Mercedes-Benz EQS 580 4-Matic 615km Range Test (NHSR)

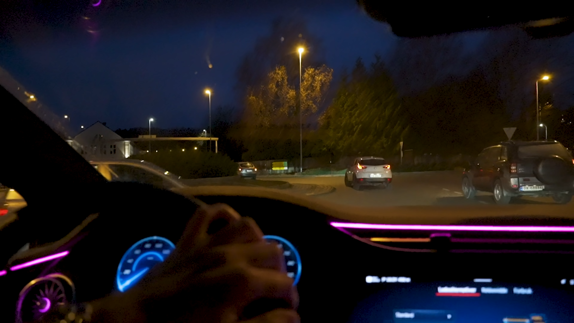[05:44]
welcome to kristian song guys we are now here where we're going to turn around
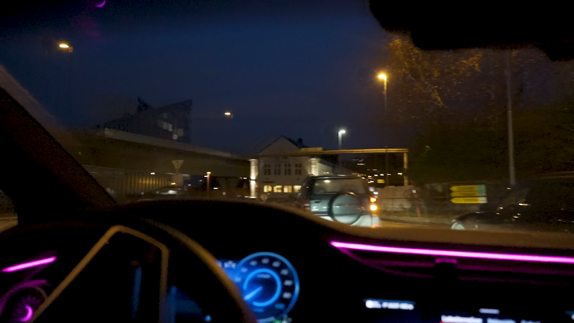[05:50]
we're going to go into the train station here and uh yeah so we arrived here now it's about 4 30 and as you guys can see it is dark outside and let's take a look at the timer now
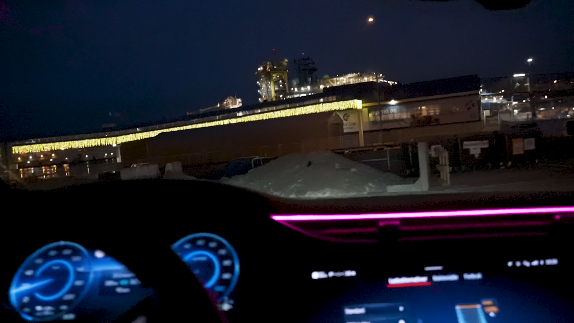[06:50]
we are now at 26 battery according to the car we have
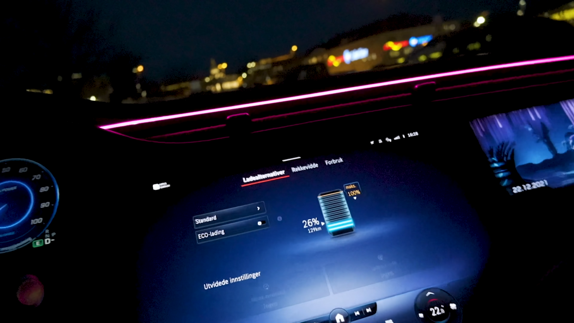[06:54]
129 kilometers of range left and
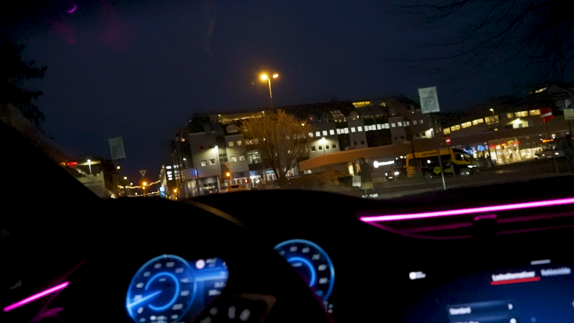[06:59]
yeah that consumption also 25.2 is not too bad you can see here the road is damp but we
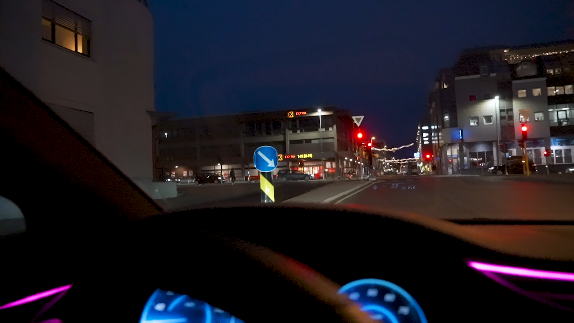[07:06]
have had mostly wet and a little bit of slushy conditions on our way down now that it is red good though
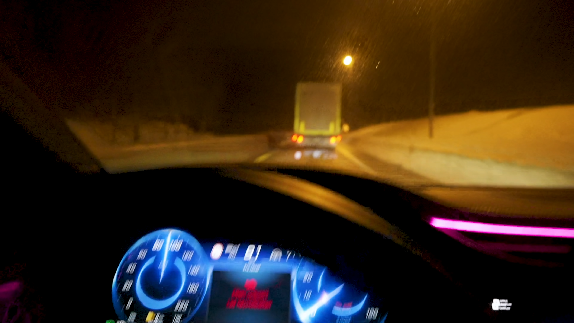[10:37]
this truck when it is downhill and guys we are still not at the charger let's